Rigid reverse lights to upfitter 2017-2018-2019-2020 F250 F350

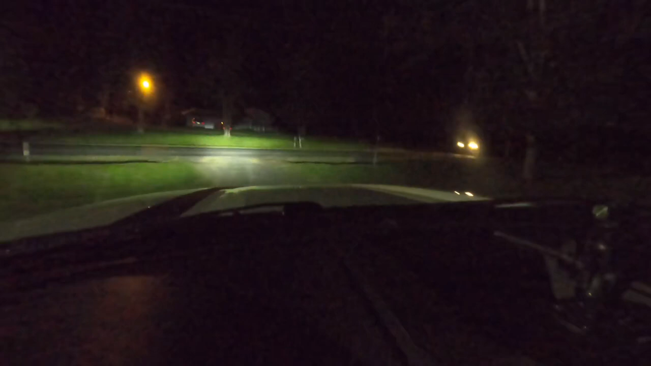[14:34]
I wired these up to my fog lights. I'll turn them on real quick. That's the fogs, and here's the rigid spots. So it's pretty bright. I'll turn all that off and we'll go to a field or something like that. I got a church right down the road. And when I get there and all set up, I'll put the reverse lights on and see what we can see. Alright, so a little example, we're rolling down the road right now,
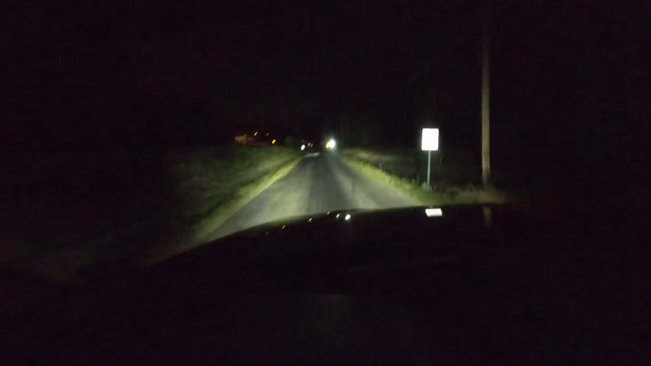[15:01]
somebody's tailgating me, and they won't get off my ass, and they just, so all I'm going to do is hit this upfitter number 5. But like I said earlier, if somebody was tailgating me right now, or whatever, you know, just get off my ass. I'll hit him real quick at them lights. They'll get back.